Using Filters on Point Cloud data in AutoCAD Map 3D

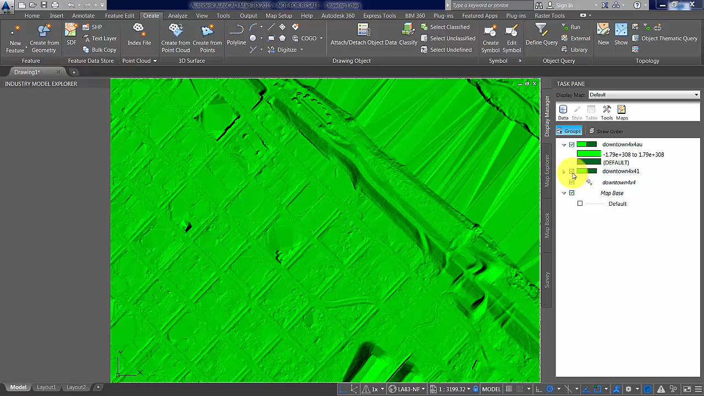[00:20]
directly to create surfaces that might mix and match different things so I'm going to turn off a couple of layers here and that one just so we can see
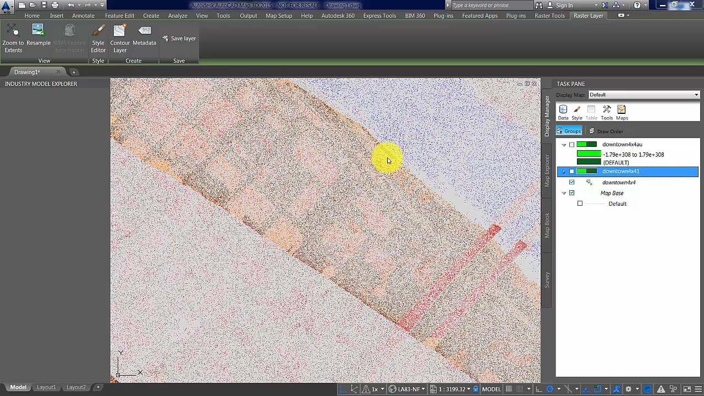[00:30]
that's our point cloud I'm going to filter it and just grab the ground
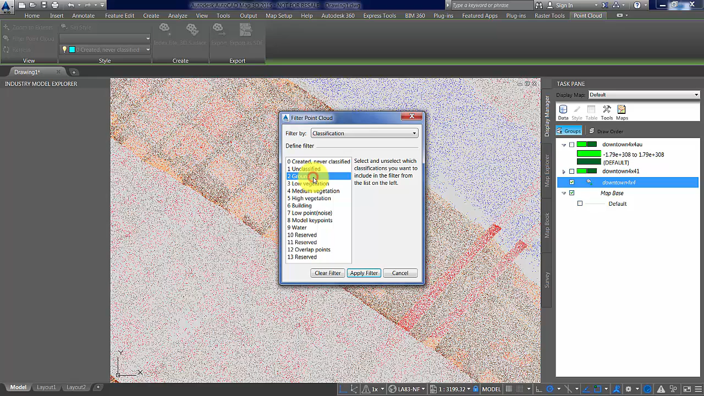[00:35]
data let's apply that filter so you can see there's some effort at least in the raw lidar file to have that and previously we had used some actual XYZ ASCII files to do the bare earth image this time we're going to use the classified data with a filter to do a similar exercise so let's with a little bit more control over the parameters as you saw all
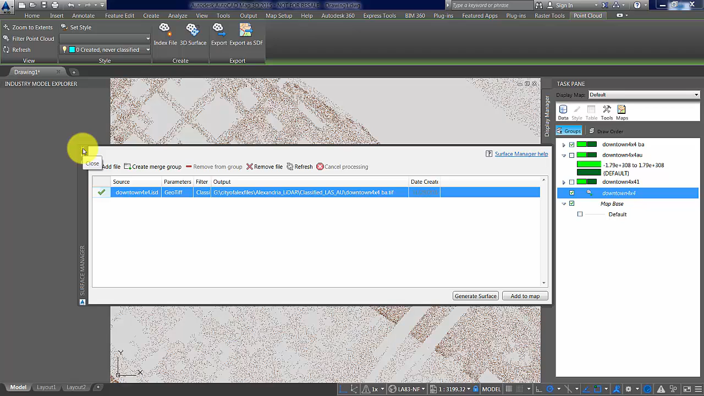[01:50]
good now you know there are some differences let's have a look right that's the that's the full downtown one so we're more interested in this one which is the bare earth from you know the text files and then this one pretty close
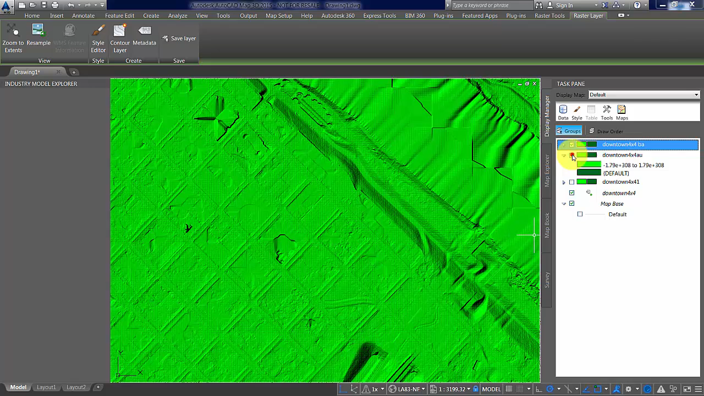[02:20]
okay and there's just the raw point cloud so now we're going to go into Infoworks and we're going to use those files before we do that though we're going to quickly look at recap and how it can be used to manage the point cloud data itself create a recap file